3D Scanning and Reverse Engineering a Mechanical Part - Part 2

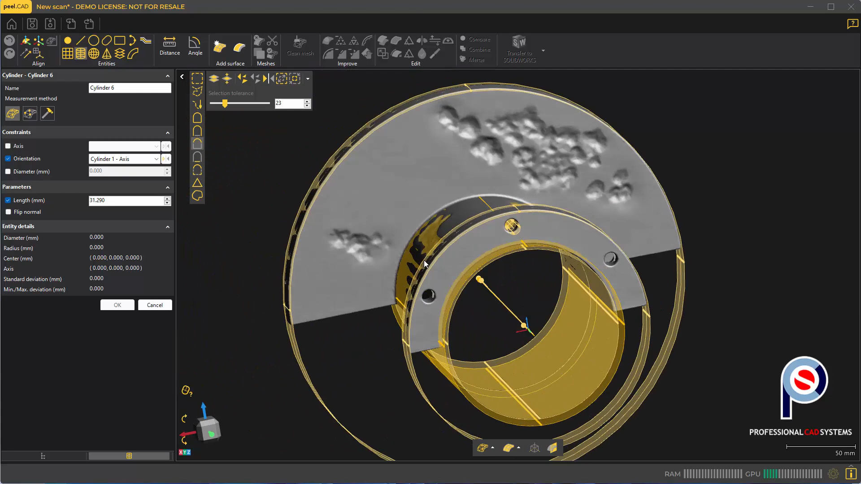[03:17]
holes well actually we could just to get an idea of their positioning they